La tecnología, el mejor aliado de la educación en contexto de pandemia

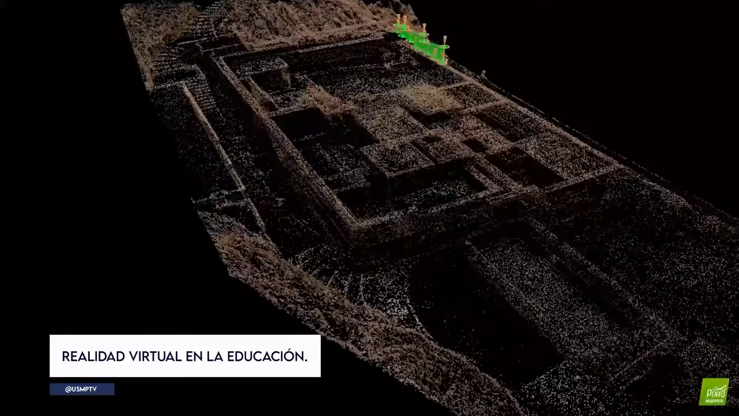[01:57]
un antiguo curacazgo de la época inca que se encuentra en el departamento de Lima, Perú.